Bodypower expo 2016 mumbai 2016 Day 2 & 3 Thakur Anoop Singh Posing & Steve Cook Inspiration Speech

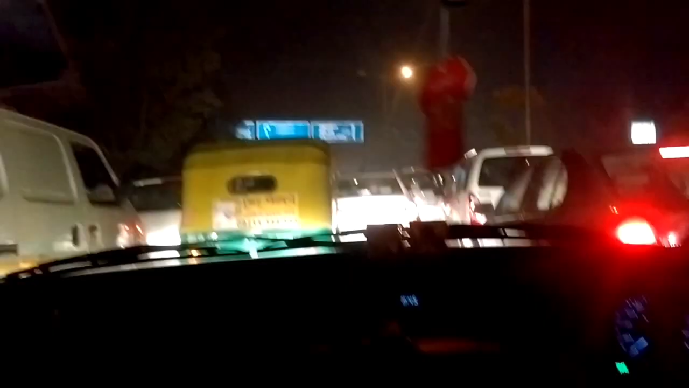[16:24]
Here we are back to Delhi. Odd and even, jam everywhere.